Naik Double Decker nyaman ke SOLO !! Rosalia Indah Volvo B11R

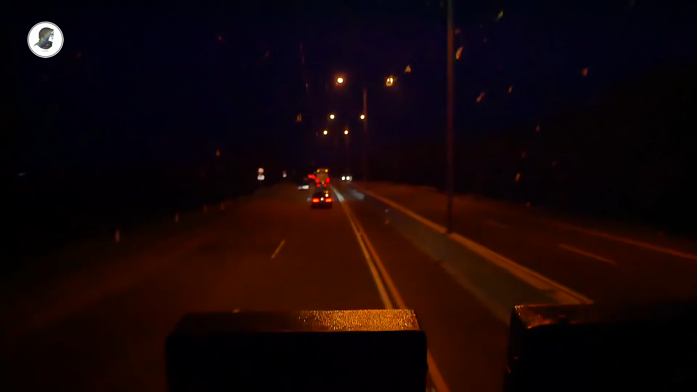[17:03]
Memasuki malam hari, terapi kendaraan di luar agak sepi ya. Ya mungkin karena belum jamnya liga malam nih. Udah lama juga nggak lihat bus-bus malam saling kejar di tol Trans Jawa ini.